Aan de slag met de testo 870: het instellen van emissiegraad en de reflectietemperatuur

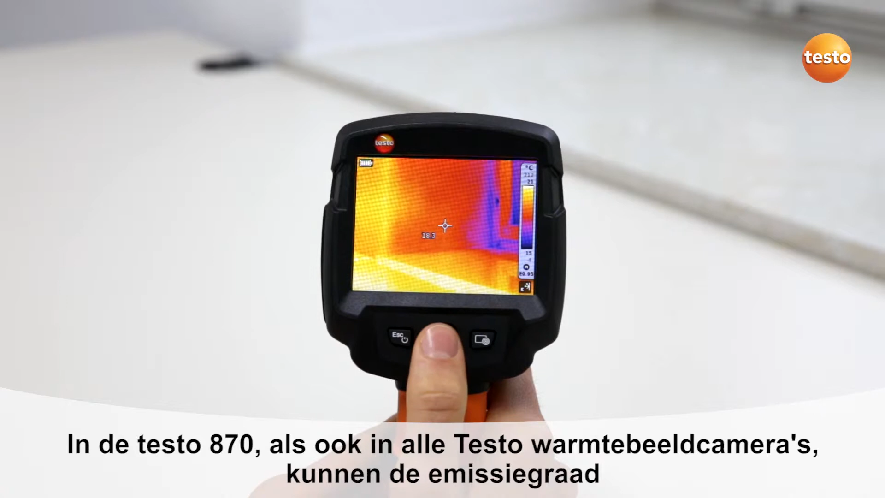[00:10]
Emissionsgrad und die reflektierte Temperatur manuell einstellen. Der Emissionsgrad wird dabei entweder benutzerdefiniert eingestellt oder aus einer Liste
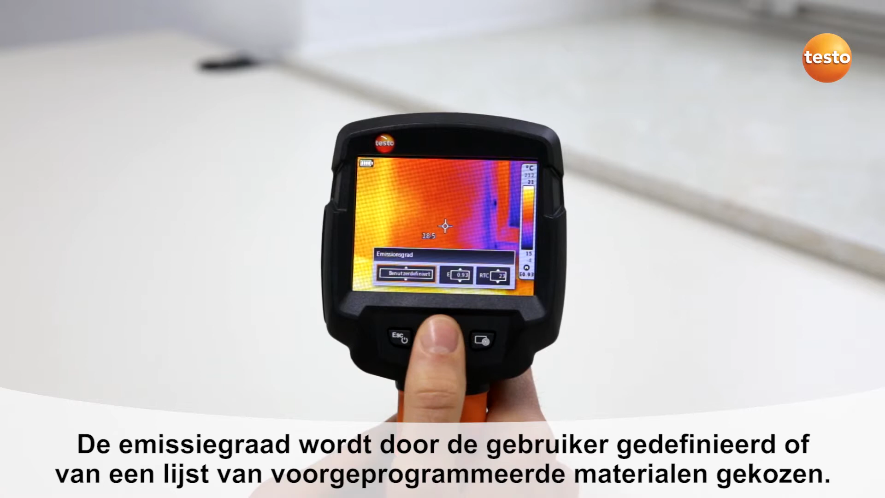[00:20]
vordefinierter Emissionsgrade für verschiedene Materialien ausgewählt. Ebenso kann bei jeder Messung die reflektierte Temperatur eingestellt werden.